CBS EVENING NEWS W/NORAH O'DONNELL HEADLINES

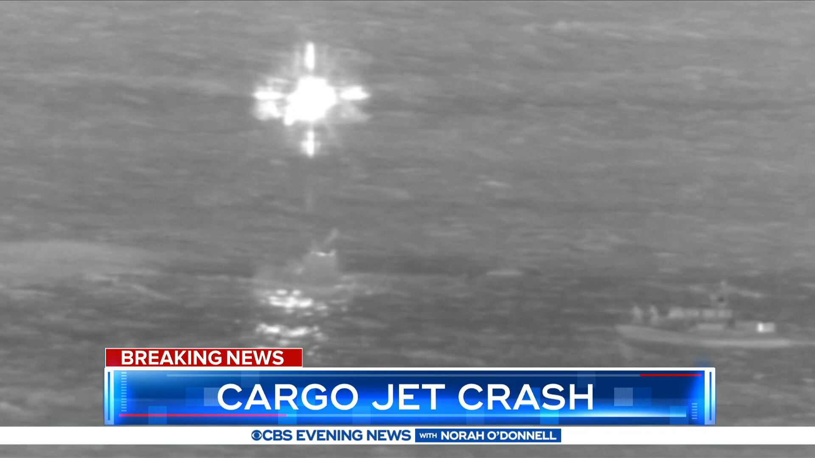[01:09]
Cargo jet crash in Hawaii the moment pilots realized they couldn't make it back to the airport and the incredible rescue.